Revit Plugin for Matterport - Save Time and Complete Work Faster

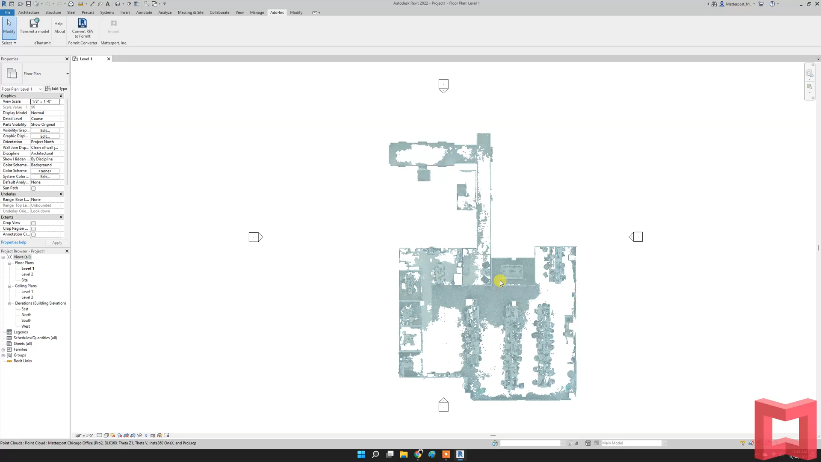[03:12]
So the RCP is what is now displayed. This is the point cloud data. It's in its most raw form. It's a uniform point cloud that Matterport produces.
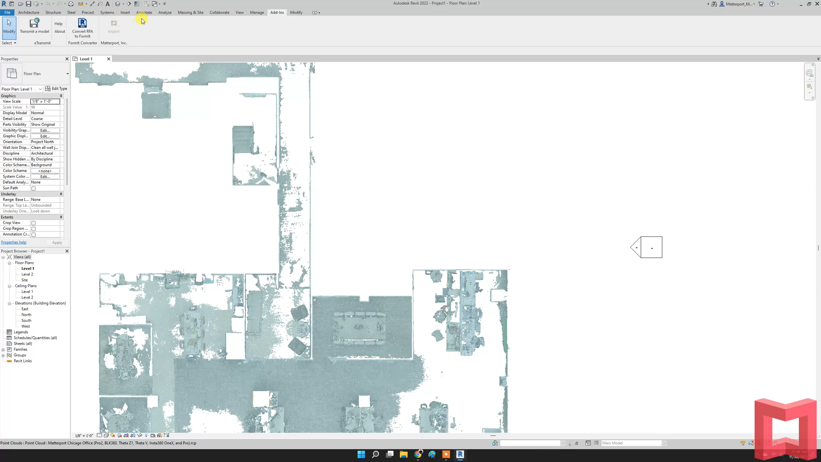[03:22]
And this is used to facilitate the creation of models.
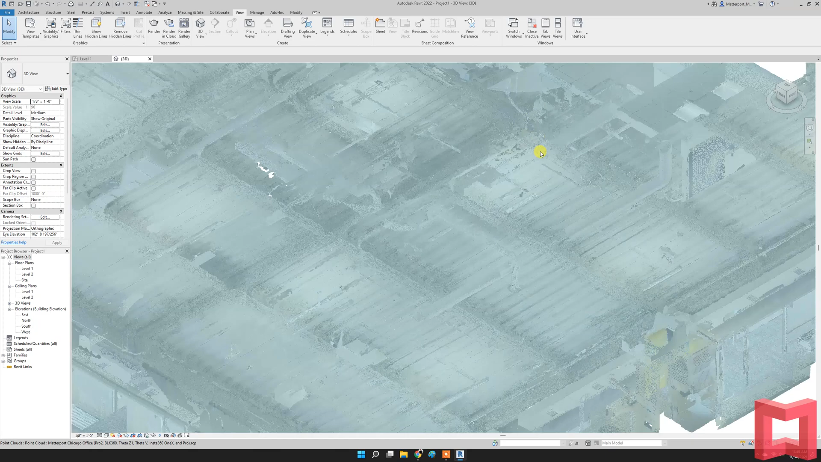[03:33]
In comparison, the first competition a person would have to this workflow is the manual
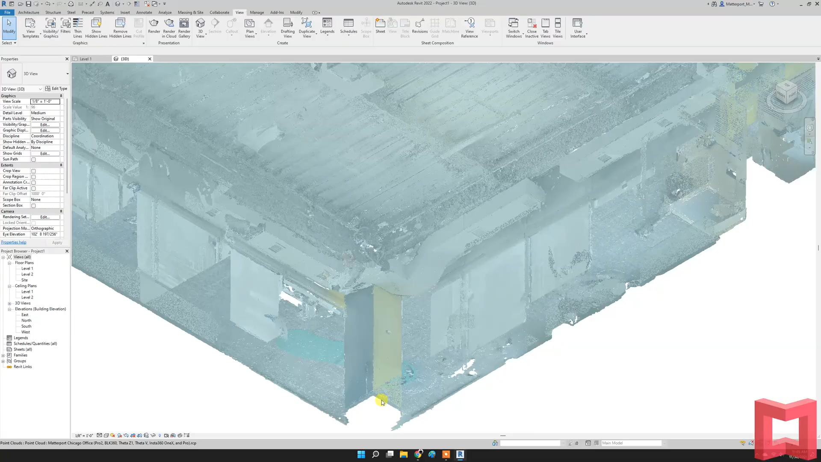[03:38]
process of measuring with a tape measure or a laser disto distance finder within your space.
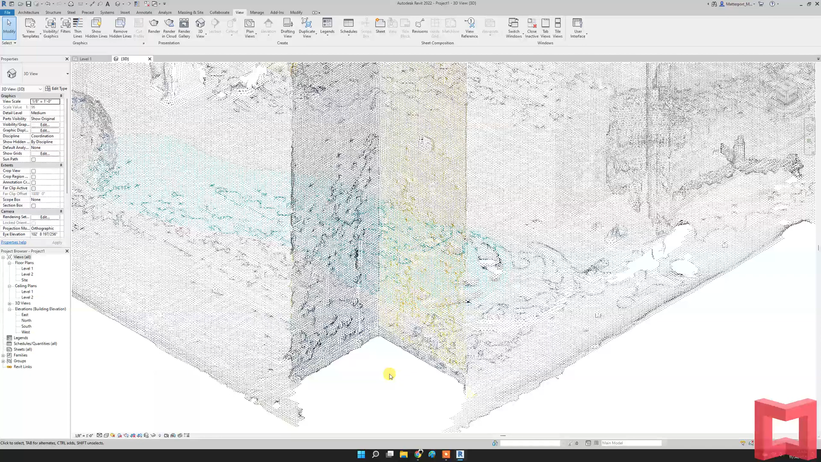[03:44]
This is taking that manual process and
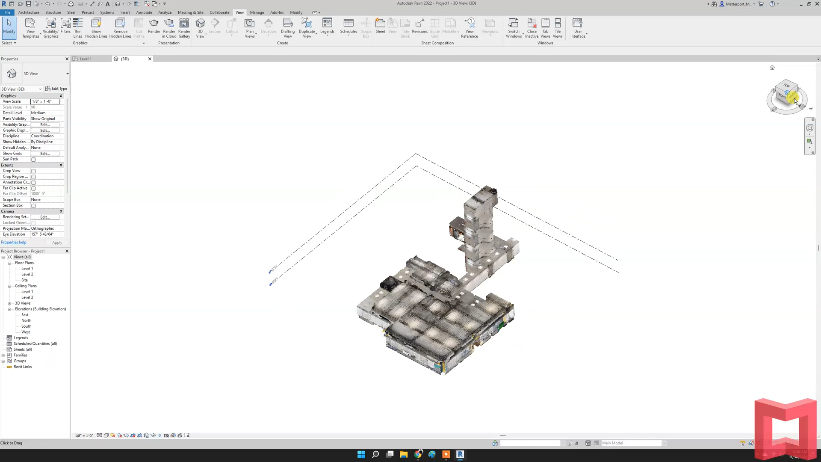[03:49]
removing it and putting it directly into a point cloud output that
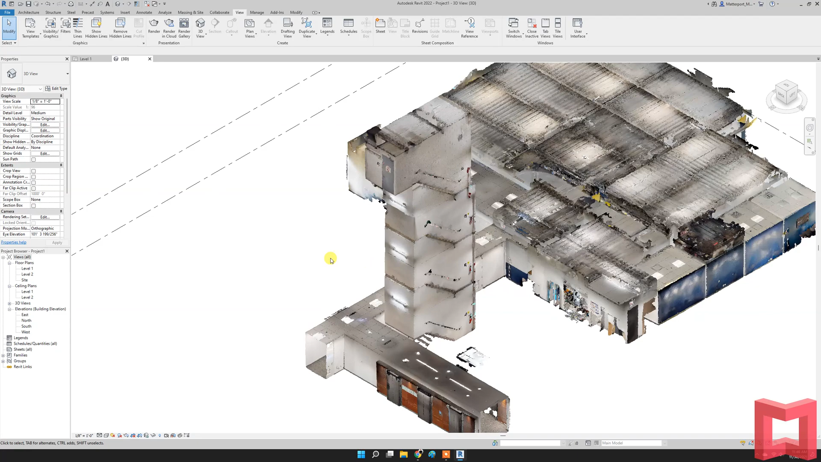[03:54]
is now able to be pulled very quickly through
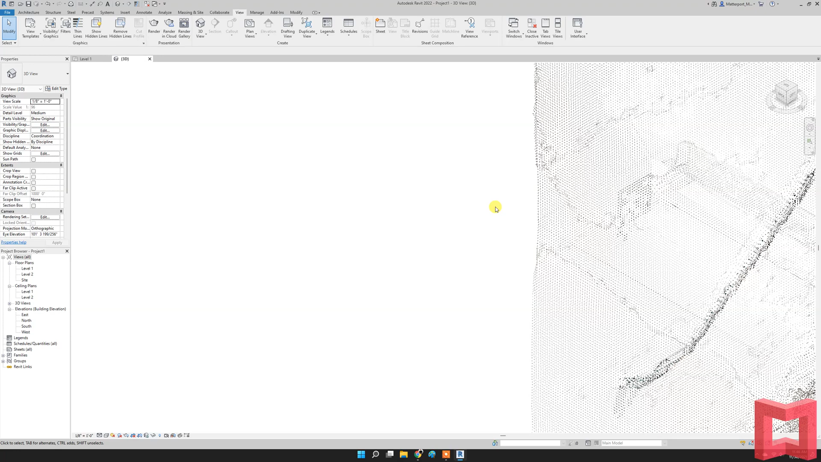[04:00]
Revit without having to go through the manual process.